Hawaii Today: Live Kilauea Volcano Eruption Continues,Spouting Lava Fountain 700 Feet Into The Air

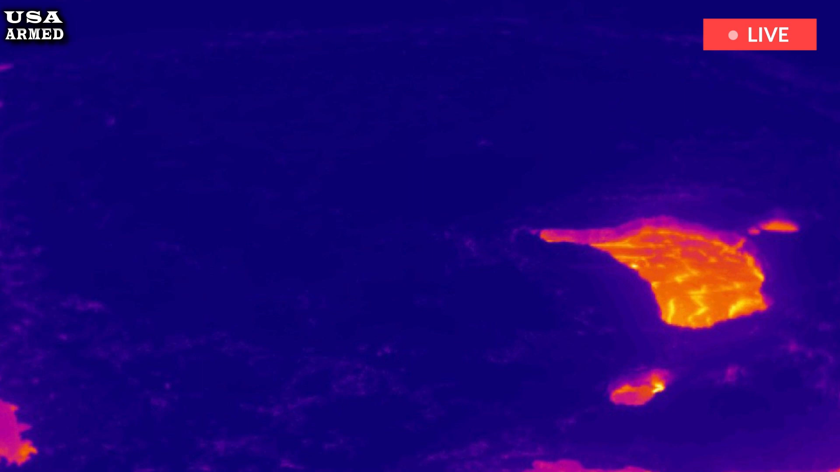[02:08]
That's a lot of lava being returned to the caldera,